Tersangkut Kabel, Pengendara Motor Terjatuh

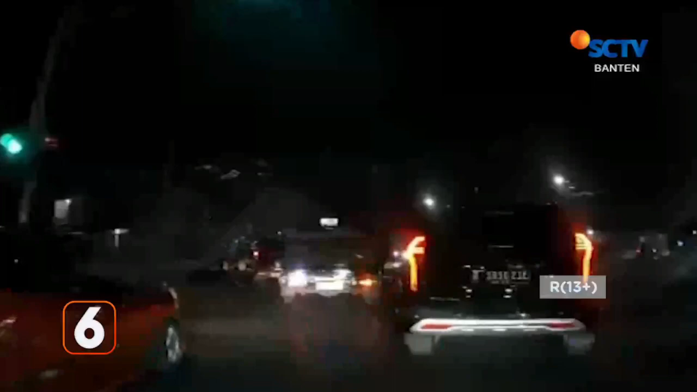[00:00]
Kabel menjuntai di tengah jalan kembali membakan korban.
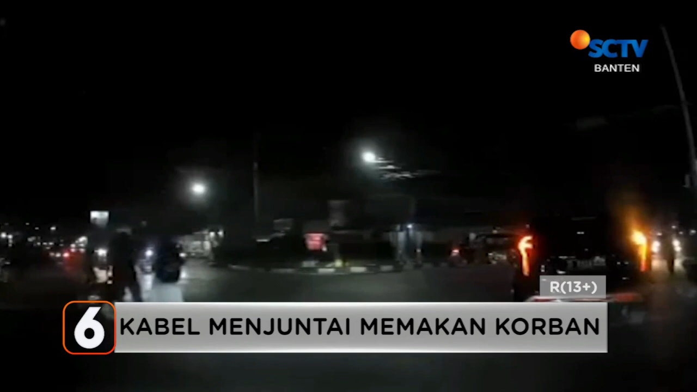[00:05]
Seorang pengendara roda 2 yang melintas di perempatan warung pojok Jalan Abdul Hadi Ciparekota Serang jatuh akibat tersangkut kabel.
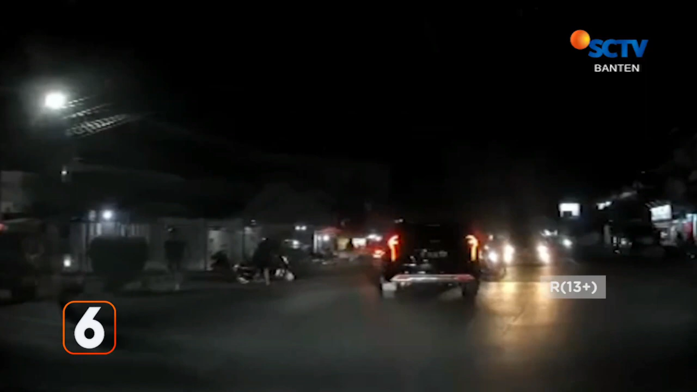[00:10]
Peristiwa tersebut sempat terekam pengendara lainnya yang sama-sama melintas. Beruntung korban tidak mengalami luka dan bisa langsung melanjutkan perjalanan.